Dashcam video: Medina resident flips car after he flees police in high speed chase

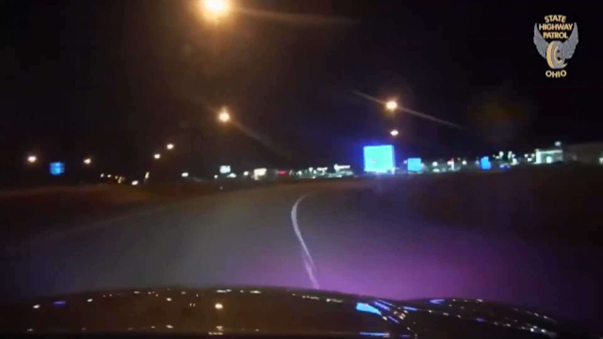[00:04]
Sending a mess. Any people here now? What are you crashing into? He rolled at least 4 or 5 times and he's over the banking here.